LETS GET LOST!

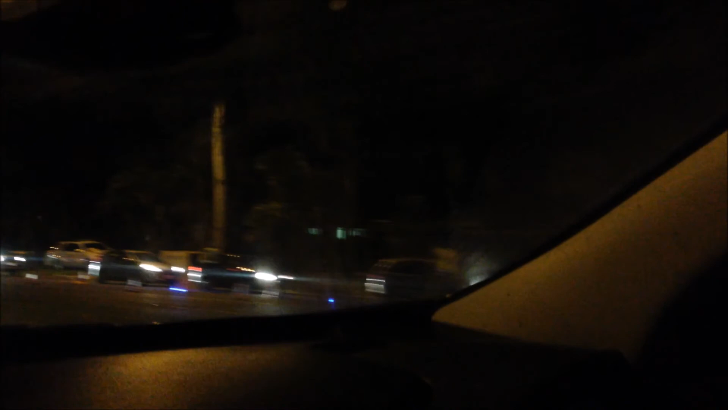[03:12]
There's fucking heaps of them. There's so many. Look, all the way up. Holy moly. Why do they need so many? That's awesome. Oh, wow.